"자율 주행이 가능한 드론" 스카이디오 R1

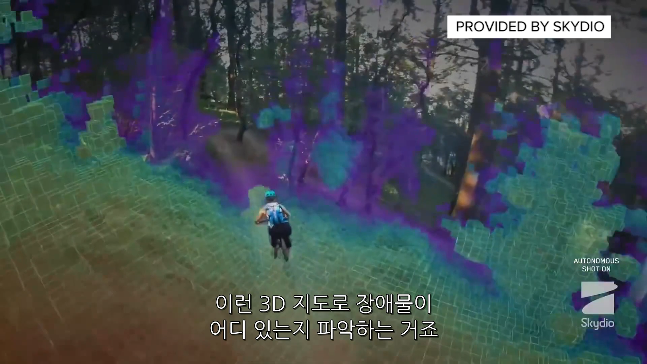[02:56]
It's a technique called SLAM, and it's similar to something that self-driving cars use right now. Oh, yes, the foliage.